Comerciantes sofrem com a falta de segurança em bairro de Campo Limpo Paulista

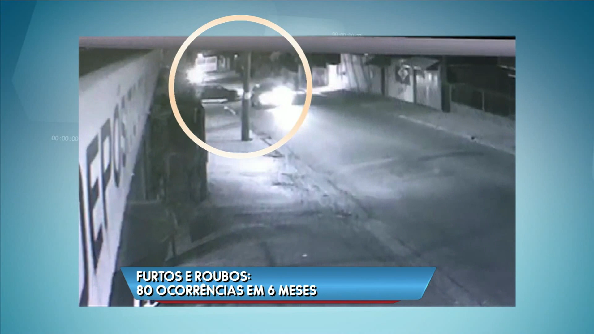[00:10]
Pra você ter uma ideia, olha a manchete. Furtos e roubos, 80 ocorrências em 6 meses.